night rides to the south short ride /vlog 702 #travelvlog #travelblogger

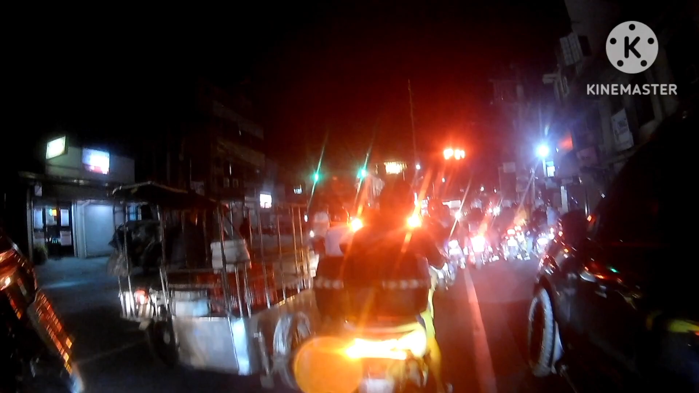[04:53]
Ayan. So, so, international travelers. Thank you, thank you so much, guys. welcome to Santa Rosa. Ayan. So, Santa Rosa na tayo. And then, ah, Cabuyao and, ah, Calambalaguna. And after that, ah, mapapasok na tayo sa bayan ng Magigliti. Ayan.
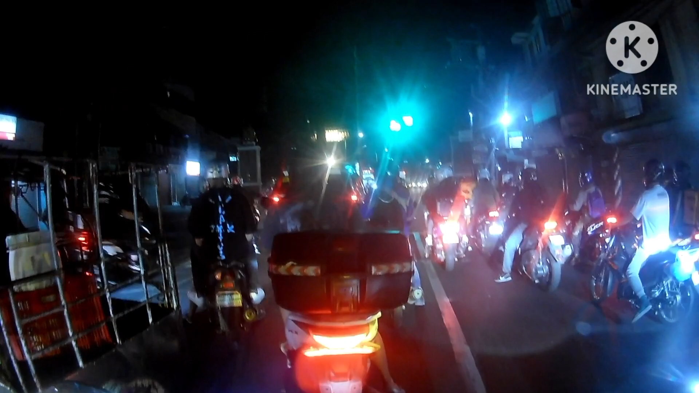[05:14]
Sa Batangas, at sea. Ayan. So, again, it's a short ride night, ah, Saturday.
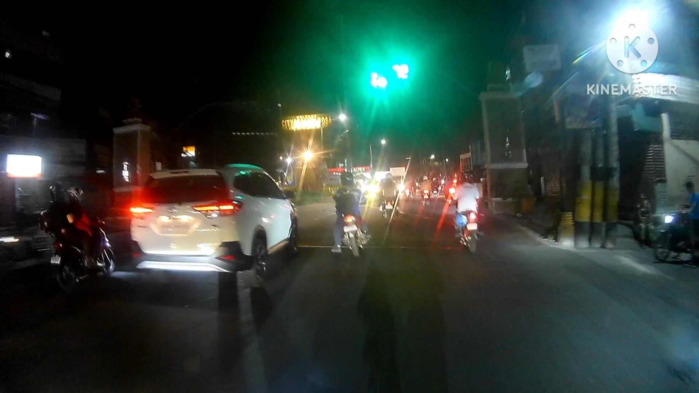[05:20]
Thank you, thank you, guys. Ah. Short ride, with a solo ride. It's a solo ride. That's the Robinson in Santa Rosa. Ayan. Santa Rosa is a part of Laguna 4. Ayan. Shell. Under construction.
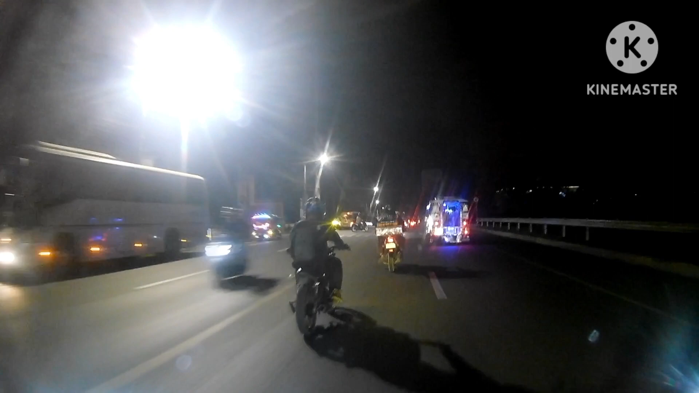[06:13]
Ayan. Again, ah. Sa SM Santa Rosa. The Robinson and the S.M. Santa Rosa.
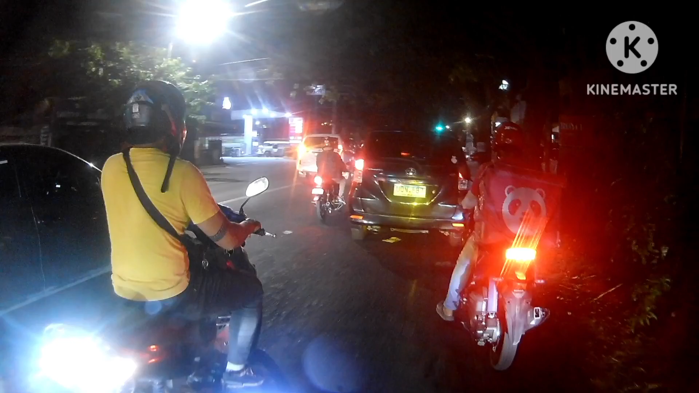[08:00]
Bakit ayaw bumalaw. Ah, Cage. Wala naman palang sinusundan eh. Mabagal lang sila.